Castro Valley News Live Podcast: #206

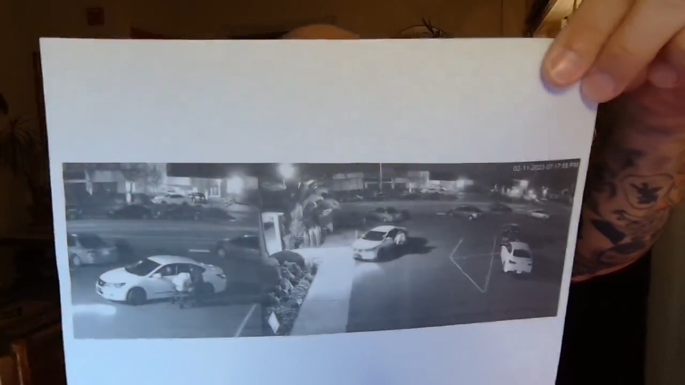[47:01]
that i uh took from the video from the hit and run that happened in the parking lot near first presbyterian church on grove way this
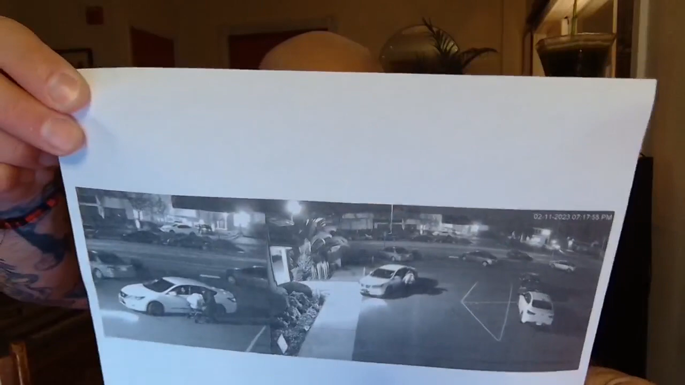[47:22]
um the attack happened in the parking lot shared by first presbyterian church and trader joe's on grove way castor valley uh church employees said they've never seen the driver
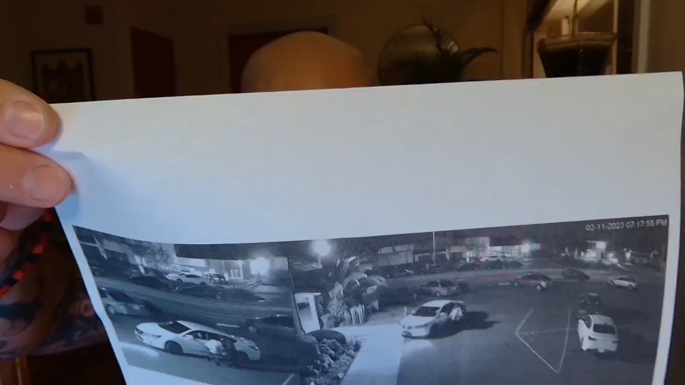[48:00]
and sideswiped the lady knocked her down uh knocked her cane out of her hand he drove around again stopped briefly backed up and rear-ended a parked car he also appeared to use his
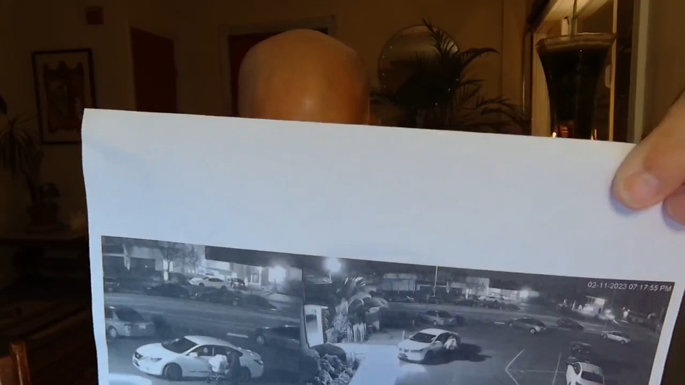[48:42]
this elderly lady um unfortunately the video does not show the car's license plate driver is in his late 20s or early 30s he is he was wearing a black and red jersey with flames